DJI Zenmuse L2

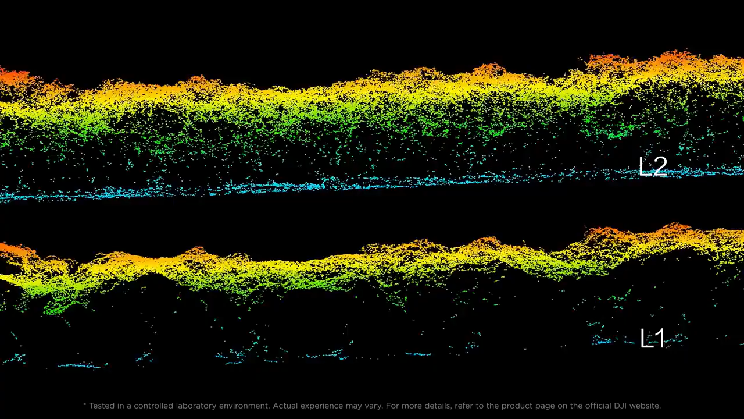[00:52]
Coupled with enhanced LiDAR technology, it significantly improves accuracy and reduces the thickness of point clouds.
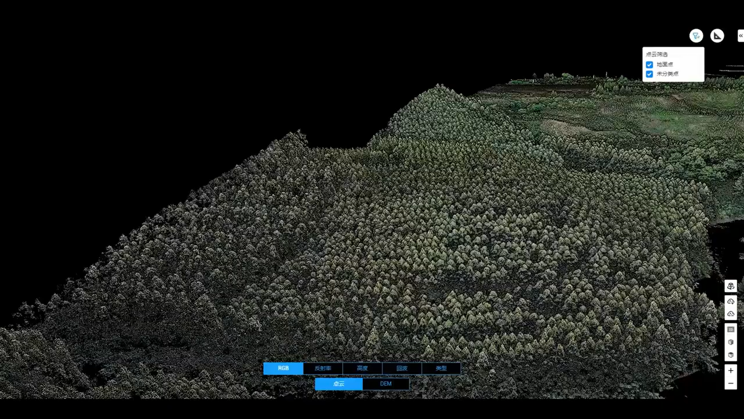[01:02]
with smaller and more focused laser spots,
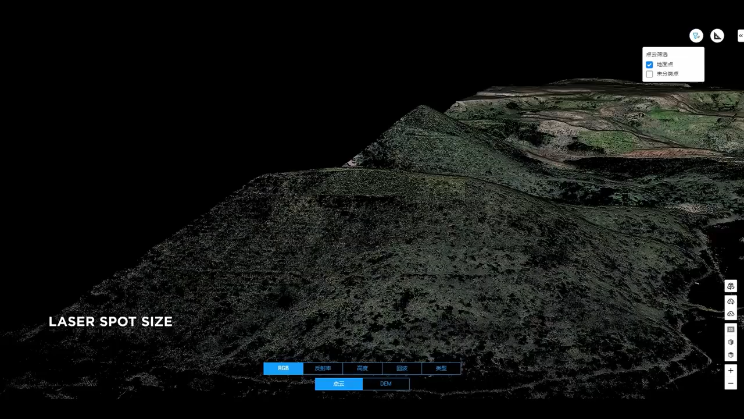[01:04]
enabling it to penetrate dense vegetation and get results with visibly clearer details.
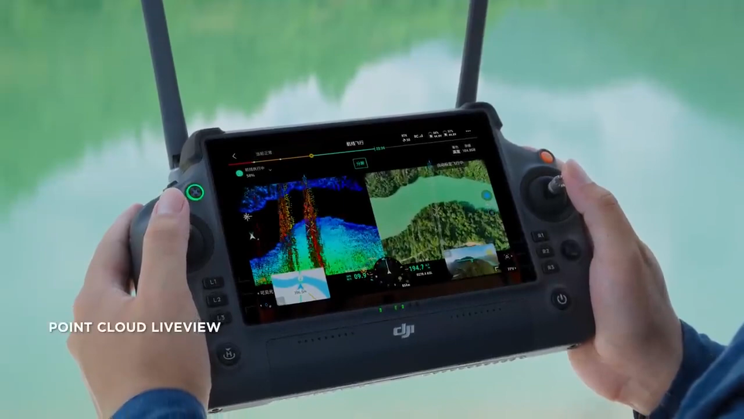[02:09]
Point cloud live view has been further optimized, providing immediate insights into your operations.
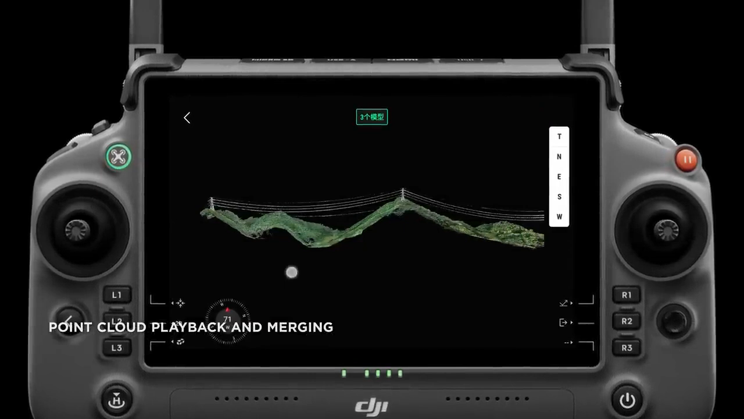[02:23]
making fieldwork worry-free and significantly more effective.